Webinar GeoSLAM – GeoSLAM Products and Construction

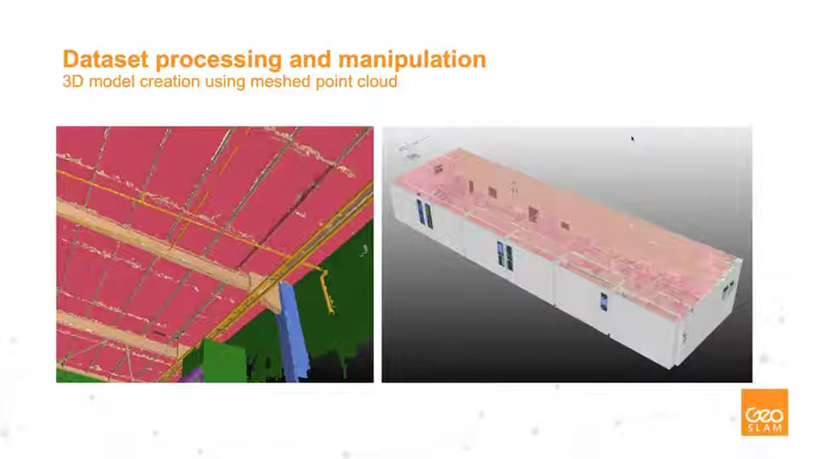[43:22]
We have the structural elements in the kind of the amber and the blue, walls in the green, and the kind of the piping in there as the yellow as well. And the right hand side again, just overlaying that with the models to show positionally where things are. And that can obviously impact coordination of service as well. So there's a scan to plan comparison to ascertain actual object positioning relative to the model. So like I said, NAD 200 and 300. So we aren't, you can be restricted by what is capture. So if you're looking to capture, I don't know, quarter of an inch pipe, you're going to be struggling there. If you look to capture half an inch, three quarter of an inch, inch pipe, two inch pipe, whatever it is, conduit. Cable trays, for example, fantastic. The Revo will pick it up and we have that ability to mesh.
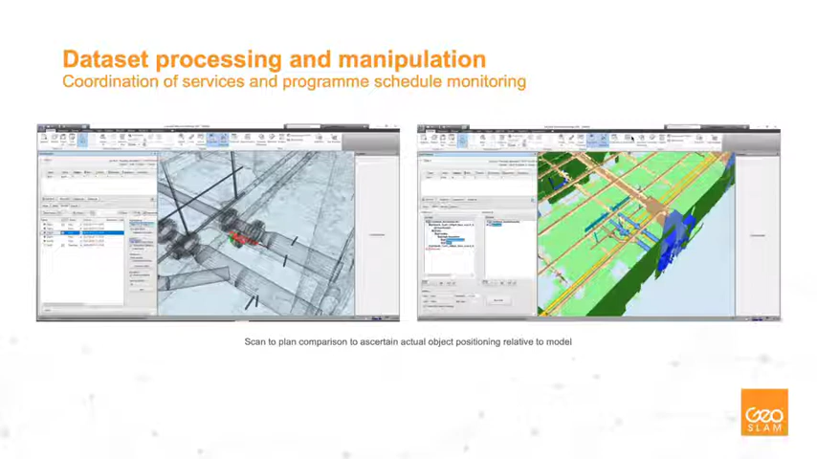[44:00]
You can then take that mesh, overlay that with your model. Now this works for model checking to make sure things are in the right place at the right time. And if not, why not? And start to plan accordingly from there. We do have a couple of use cases as well. So an airport baggage handling area.